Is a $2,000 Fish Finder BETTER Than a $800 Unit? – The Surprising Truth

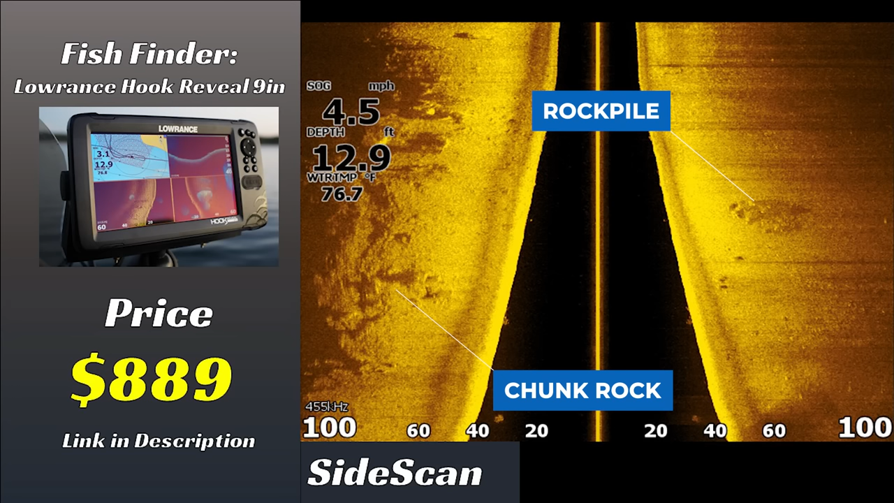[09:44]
On screen: depth 12.9 ft, water 76.7°F, speed 4.5 mph
But one thing I will say is if you're not that interested in identifying every single limb of a tree or seeing every fish that might be sitting there on the bottom of the lake with your side scan and you're just using it to see if there's some rocks out there, see if there's a brush pile out there, this unit will get the job done. It's just anything more than object identification is a real struggle at this price point.
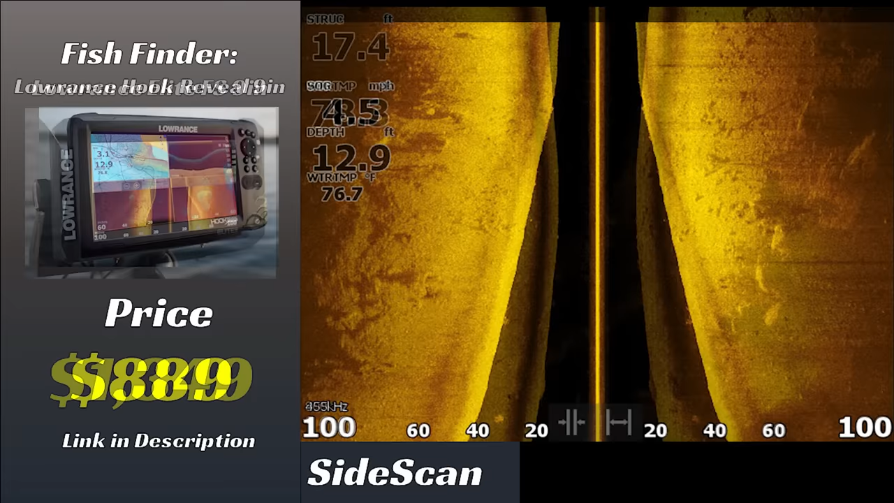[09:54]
On screen: depth 12.9 ft, water 76.7°F
Next we have the side scan view on the Elite FS unit. This is a $1300 unit that comes with the upgraded transducer. So right off the bat we're going to get a better side scan image because the hardware in that transducer is better. You can clearly see those boulders on the right side of the screen. They really pop off the screen. You can also see the shadows of those boulders. If there were fish in those boulders you would see a few dots around those shadows. You can pretty clearly see fish in the shadows of objects with this Elite FS unit which is very valuable if you are an advanced electronics user.
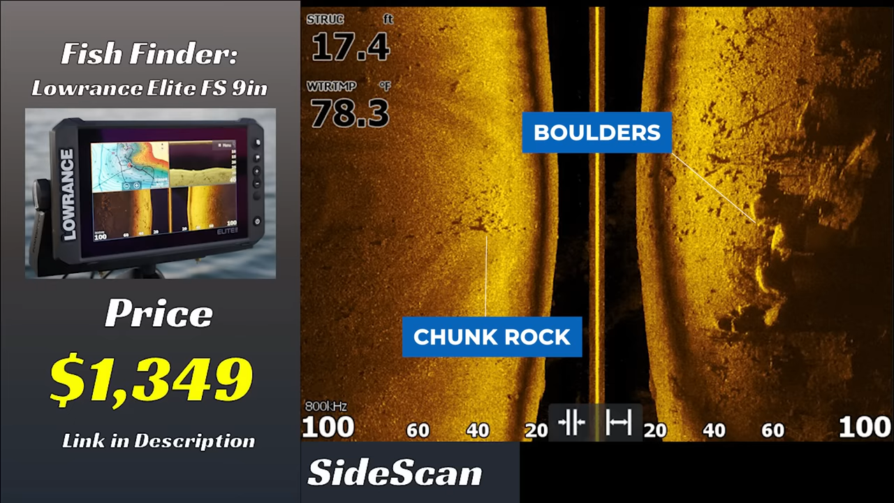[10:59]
On screen: water 78.3°F
terms of side scan quality for just $500 extra. If you are going to be using side scan a lot and want to take advantage of this functionality I would say the bare minimum you want to do is get this Elite FS unit because there is a big jump in quality in side scan. Finally we have the side scan view on the HDS Live unit and this is where the HDS Live starts justifying that $2000 price tag. The image quality for the side scan on this unit is really really good. You can see every detail in that rock pile on the left side of the screen. You can see subtle bottom composition changes on the right side of the screen.